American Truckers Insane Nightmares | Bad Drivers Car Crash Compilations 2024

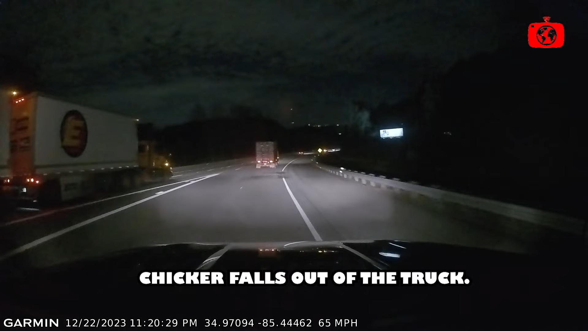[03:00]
And the chicken just fell out, right? Yeah. Okay, Garmin. Continue straight for save video. To exit 170.